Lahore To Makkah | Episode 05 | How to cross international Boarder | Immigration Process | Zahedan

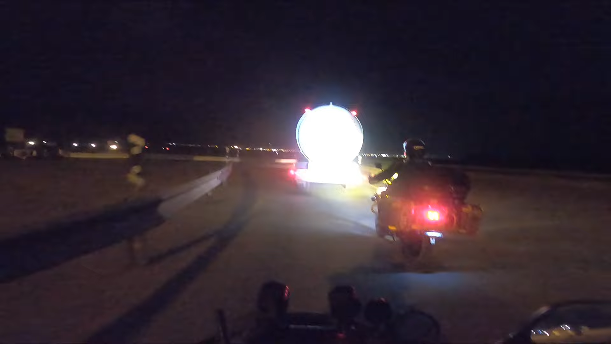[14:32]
और अब हम ज़ाहिदान की तरफ रवाना दम आए। ये ट्रॉलर लग गया हमारे आगे और मिट्टी फेंक रहा